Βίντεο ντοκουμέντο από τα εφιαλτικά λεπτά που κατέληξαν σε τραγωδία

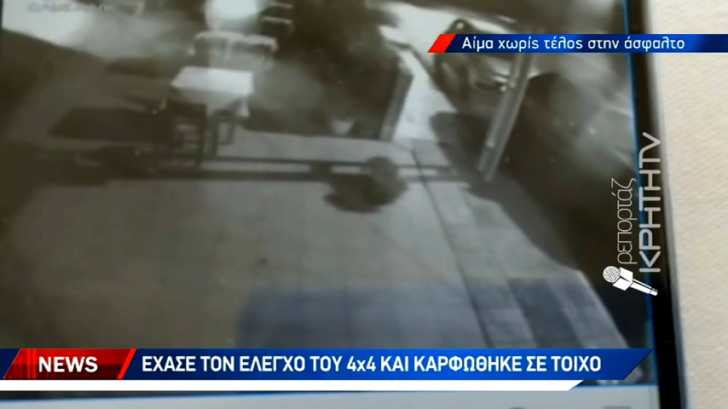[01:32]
προσέκρουσε σε τυχείο με τον ίδιο να αφήνει την τελευταία του πνοή. Ο άτυχος οδηγός κατευθυνόταν από χερσόνησο προς Ηράκλειο, ενώ σύμφωνα με πληροφορίες κινούνταν με μεγάλη ταχύτητα,